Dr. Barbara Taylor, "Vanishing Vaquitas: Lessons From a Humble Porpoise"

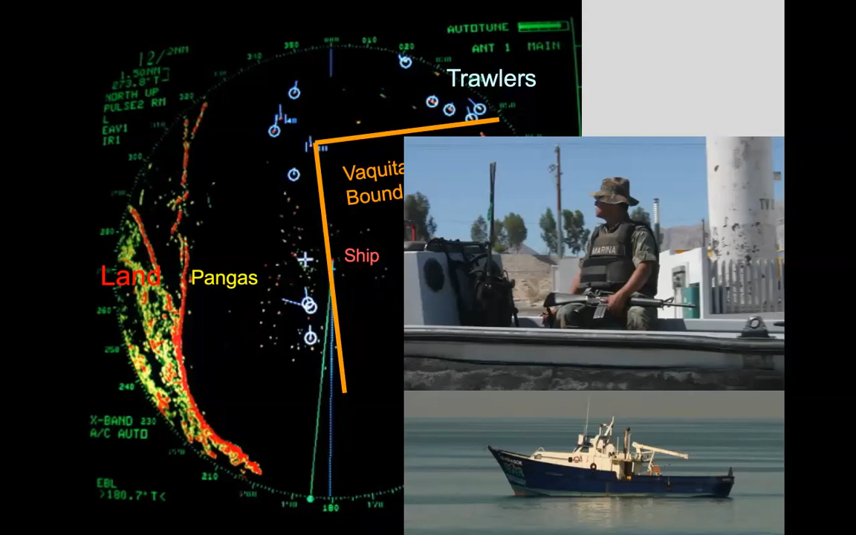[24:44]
So this is a photograph of the radar screen on the ship in 2008. And the little dots that you see are each one of those is a ponga with a couple thousand meters of net out. And the bright yellow line is the boundary of the vaquita refuge. And you can see that it's basically like a web of death around the vaquita refuge. But that 50% that's inside the vaquita refuge was actually being effectively enforced.
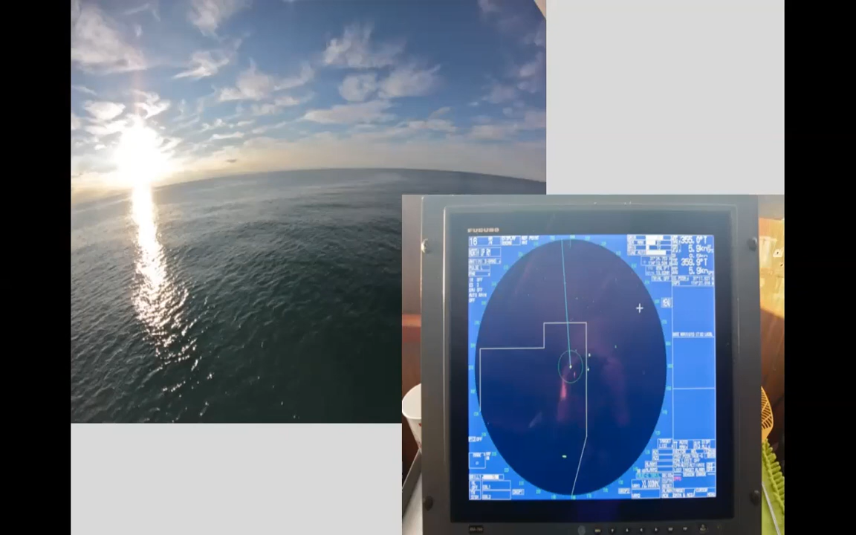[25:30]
This is that same scene in 2015. We saw no pongas and no gill nets. And you can see the radar screen on the right, those bright spots are actually shrimp trawlers.
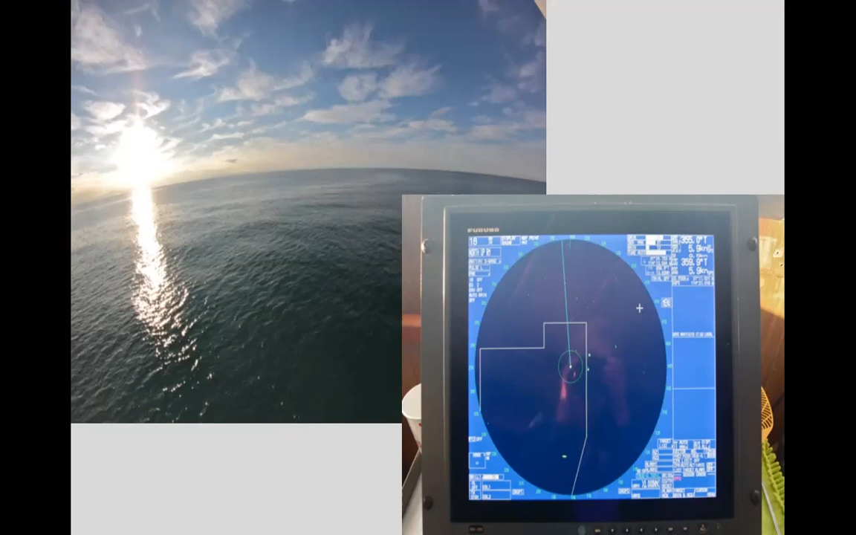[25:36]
And we just saw no evidence of fishing. And we're all now very excited by this.